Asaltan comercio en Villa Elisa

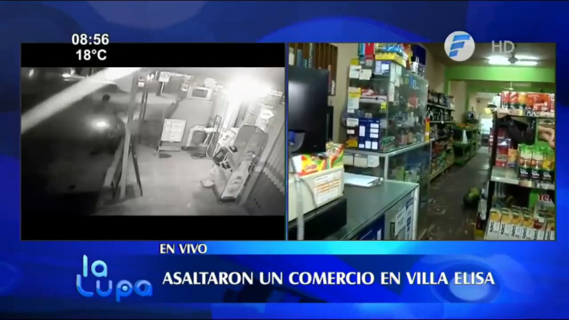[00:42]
quien logró cometer el asalto, se da este violento suceso porque primero atacan a uno de los empleados que estaban aquí frente a la caja, luego le exigen la entrega del dinero a la señora y rápidamente se retiran del lugar. Bueno, doña Bartola, te llevaste un tremendo susto porque todo fue muy rápido.